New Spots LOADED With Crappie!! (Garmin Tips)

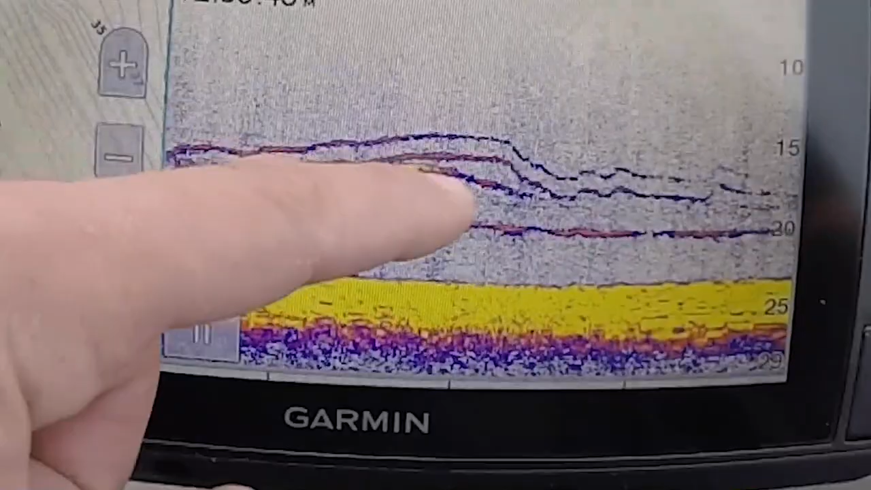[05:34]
But, again, kind of to show you guys what I'm talking about, so you can see my two jigs on the screen, mark right below it, followed him all the way up right there to where my first jig was hanging down, and then he went right back down. So, that's kind of annoying.
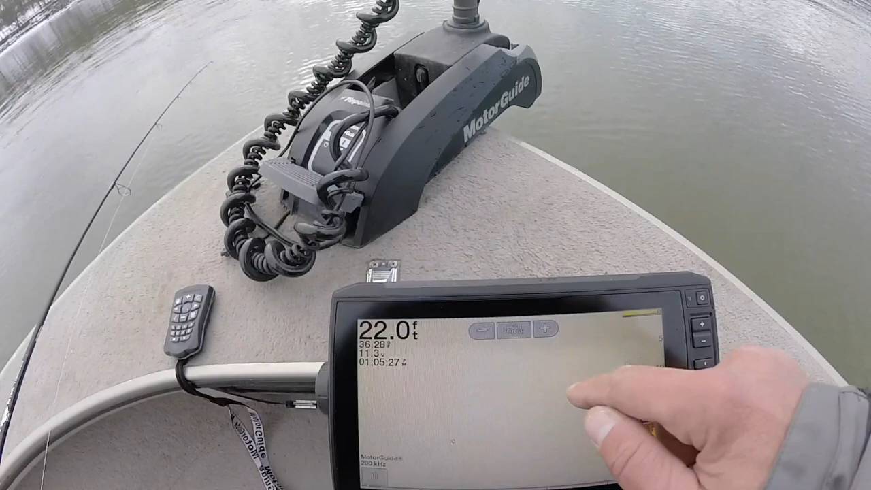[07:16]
On screen: depth 22.0 ft
that whole line of yellow right there at the top, that's all shad.
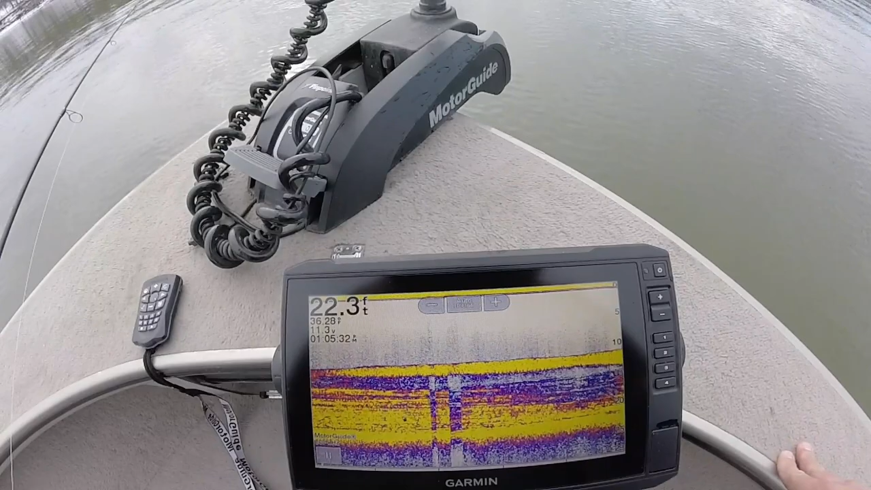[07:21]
On screen: depth 22.3 ft
So, when you're dealing with tons of shad, I mean, yeah, the graph is having trouble reading about them because there's so much shad right there. Sometimes if you have a tougher bite and there's a lot of shad nearby,
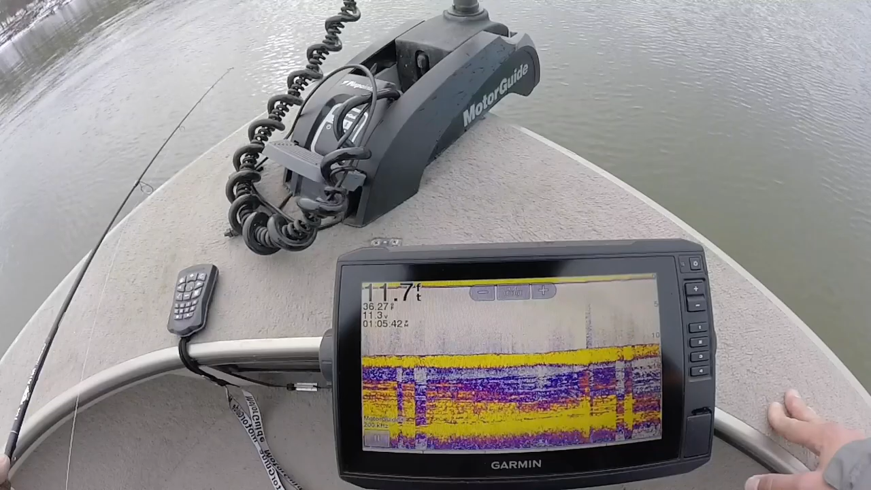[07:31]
On screen: depth 11.7 ft
that's probably why, because those fish are fed, but that's what we're dealing with on top of this brush pile right here.
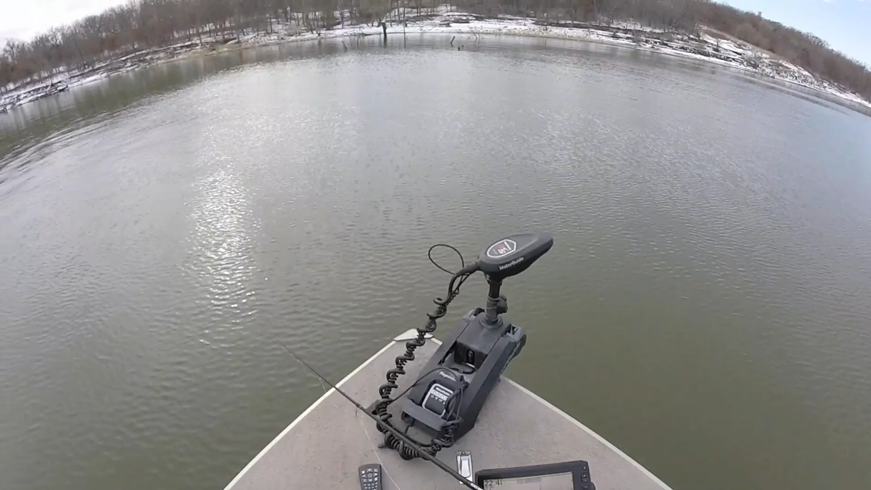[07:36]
Didn't bother the first fish, but I'll be curious to see if that affects it at all.
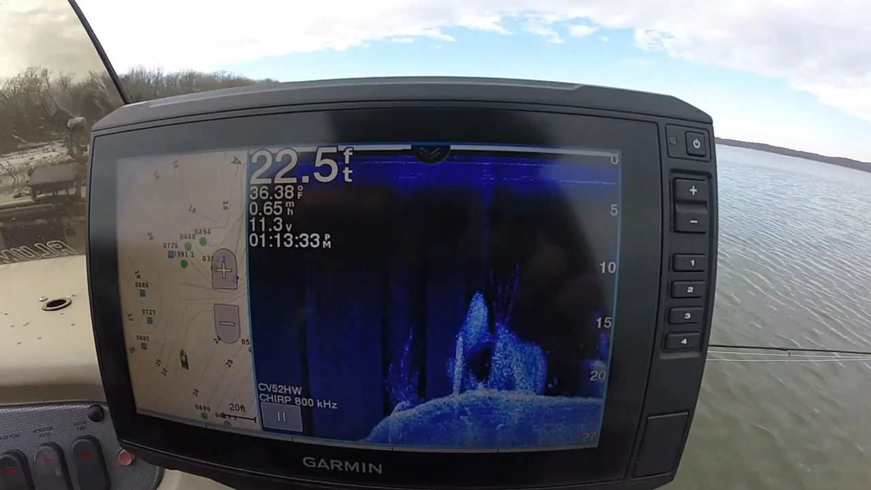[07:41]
On screen: depth 22.5 ft
So, kind of here's another example.
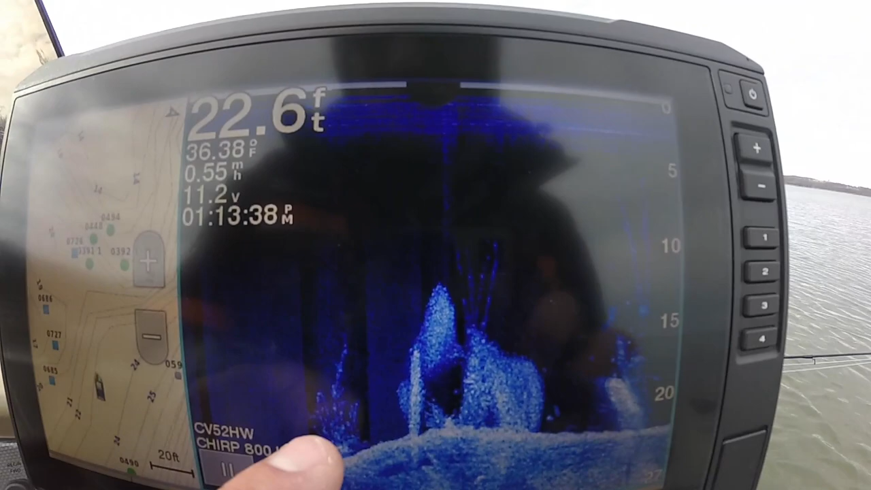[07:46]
On screen: depth 22.6 ft, water 36.38°F
Got a tree that we just got done fishing, had some fish on it there. Those are all giant balls of shad.
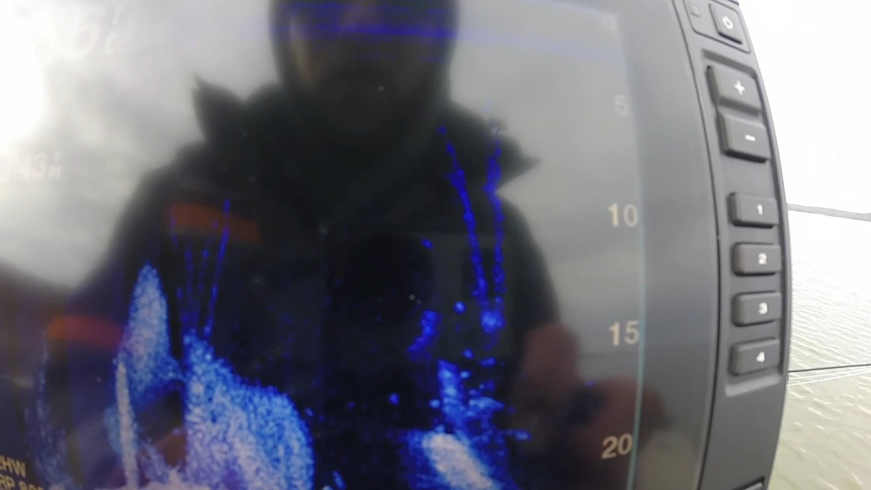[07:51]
And then we've got a standing tree right there with crappie stacked up and down, big ball of shad at the bottom.
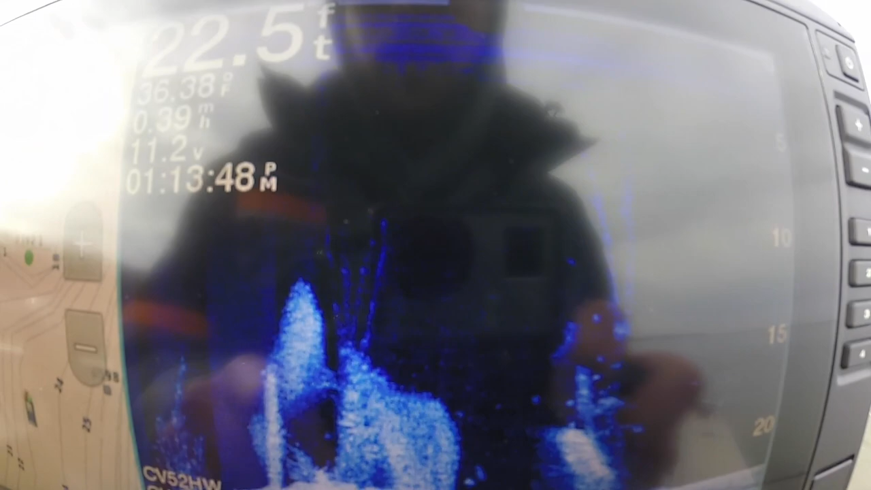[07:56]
On screen: depth 22.5 ft, water 36.38°F
But that's what it looks like on downscan, so we're still just kind of moving around and seeing what looks best.
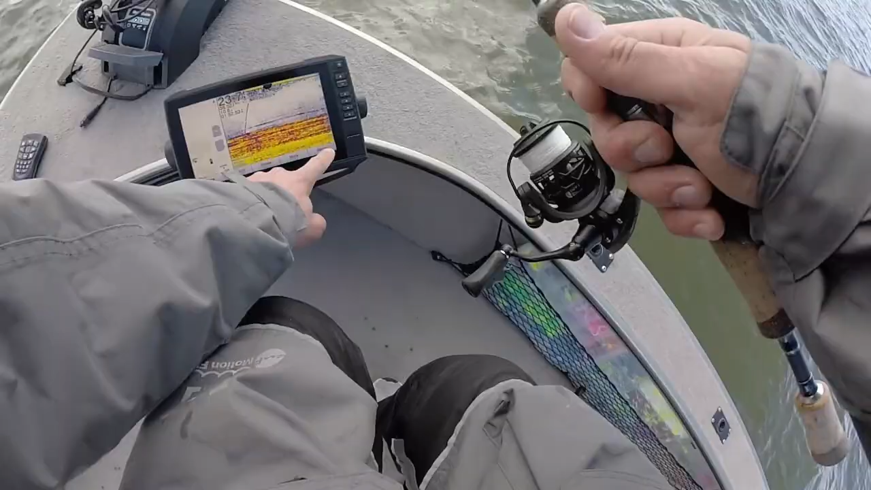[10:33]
Mark this one here. Another one.
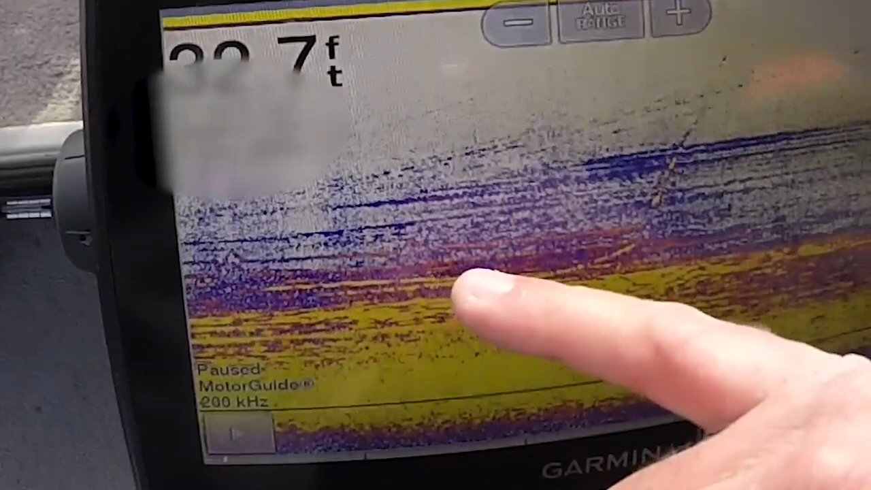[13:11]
Let me get the cursor out of the way. I was just watching him, watching my two jigs right there. I bounced it right there, and then I saw a hard mark, and I saw him racing up right there.
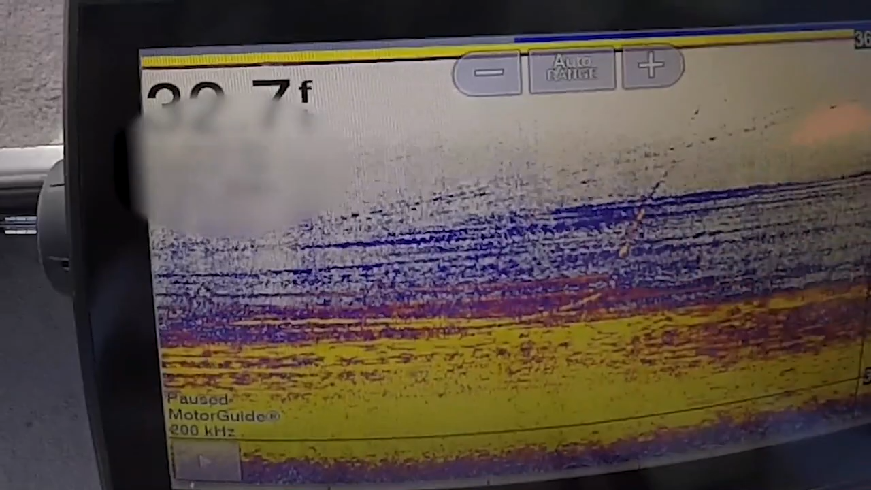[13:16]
And then as soon as I saw him race up, I got crushed, and there's the fish coming up.
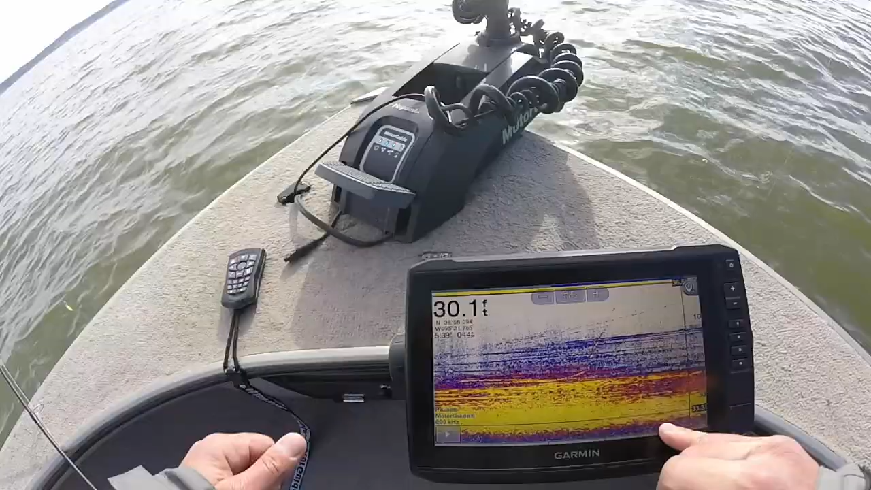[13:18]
Pretty neat. 2D sonar's fun. Well, before I get too ahead of myself and forget, let's just take that smaller guy out of the box, because I think we got three.